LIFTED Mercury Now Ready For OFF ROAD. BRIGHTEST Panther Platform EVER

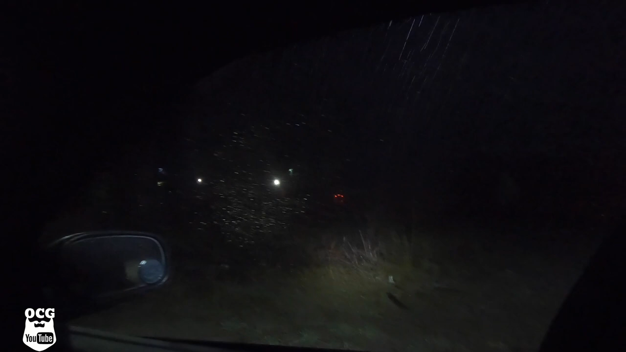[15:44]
So there's not too many places I can stand and not get blinded by this light but man those are some friggin bright lights.